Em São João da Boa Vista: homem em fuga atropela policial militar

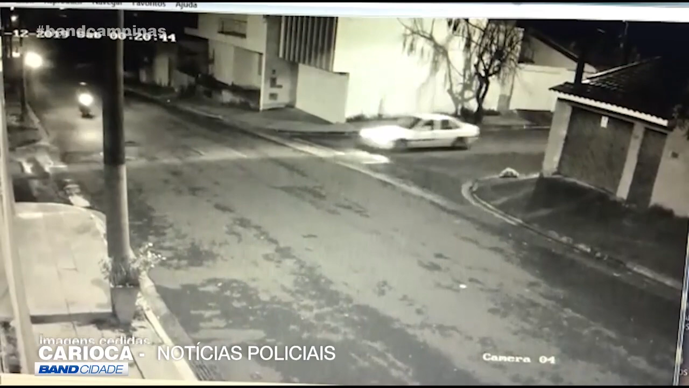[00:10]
O policial seguia de moto atrás do criminoso quando foi atingido no cruzamento da rua Jacira Combe Celestino, no Parque das Nações. Veja mais uma vez, o carro branco onde está o homem de 20 anos que fugia de uma abordagem policial, ignora o cruzamento e atinge a moto do militar. Ele só para numa esquina.
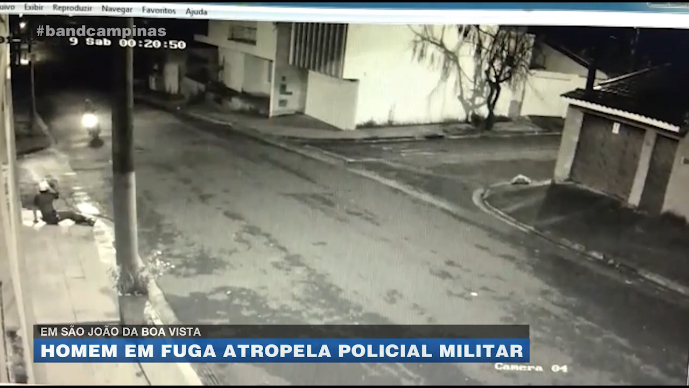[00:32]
A outra motocicleta que acompanha também entra na perseguição. O soldado sofreu uma luxação no tornozeiro esquerdo. O bandido foi preso minutos depois.